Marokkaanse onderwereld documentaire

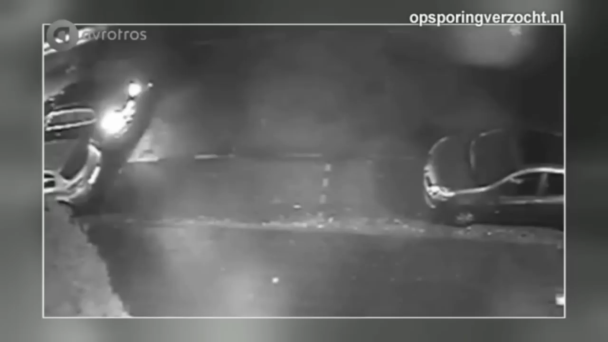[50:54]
Louana parkeert haar Volkswagen Passat vrijwel recht voor haar huis achteruit in. Ze stapt uit en loopt even naar haar huis toe, waarschijnlijk om de goed beveiligde voordeur te ontgrendelen. Ondertussen komt ook de rest van het gezin langzaam uit de auto.
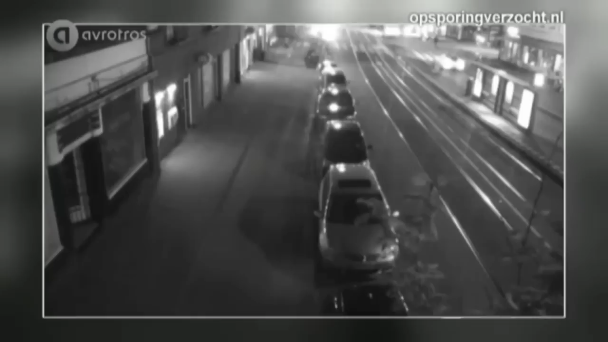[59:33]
Woensdagnacht 13 mei rond 11:45 wordt er in deze drukke straat opeens geschoten door 2 gewapende donkergetinte mannen die rechts buiten beeld staan.
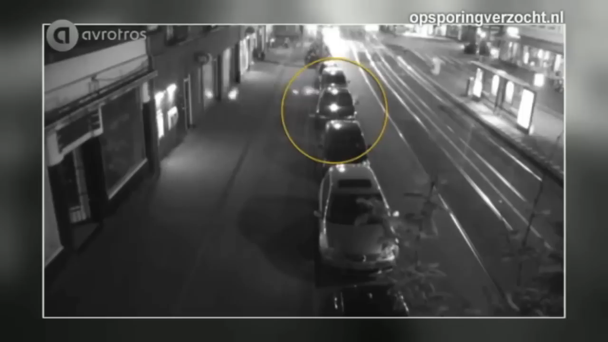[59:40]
Als eerste zien we een kogel door de ruiten van een geparkeerde auto vliegen. Op nagenoeg datzelfde moment stopt er rechtsboven in beeld voor het stoplicht een auto. Het lijkt of de inzittenden van die auto reageren op het schot dat hen op een haar na heeft gemist. Er stapt iemand uit. De man begint in de richting van de schutters te lopen. Die openen het vuur. De uitgestapte jonge man wordt geraakt. Hij zakt naast zijn auto in elkaar, waarop de daders er op een scooter vandoor gaan.